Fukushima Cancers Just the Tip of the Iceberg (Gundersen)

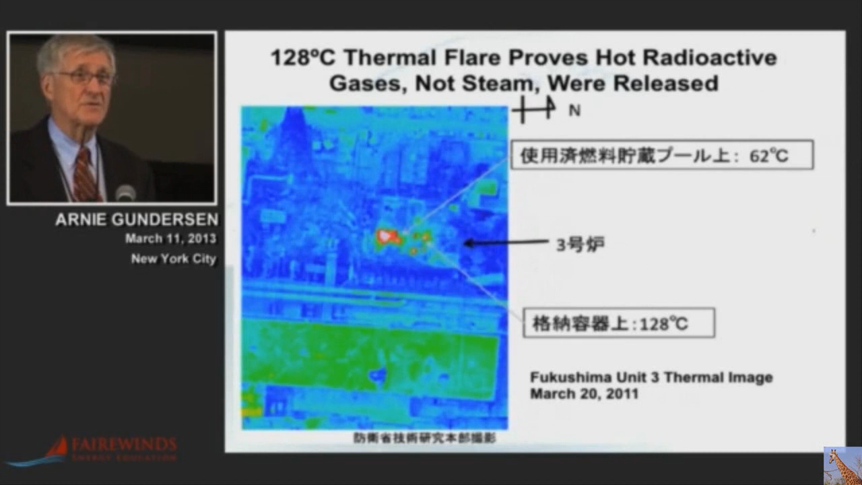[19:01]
And TEPCO, obviously, they're good engineers, and they would have seen that 128 degrees centigrade, about 250 degree hot radioactive flare being released in this infrared picture. So they've known for a long time that huge amounts of cesium were being released directly to the air because they weren't being trapped in the water in the suppression pool.